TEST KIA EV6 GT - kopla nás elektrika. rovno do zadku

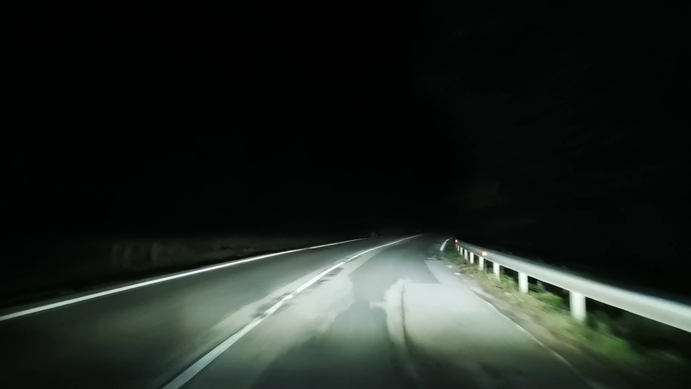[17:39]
Zatiaľ stretávačky. Veľmi pekný, silný a dosť široký svetelný tok. Zatiaľ bez flakov. Super. Zapínam dialkové, ktoré sú adaptívne, maticové s vyrezávaním. Náderne sa to rozlieje. Zásadne väčší tok svetla. Trošku užší ako máva konkurencia. Svieti to možno až zbytočne vysoko a nie tak úplne široko. Ale...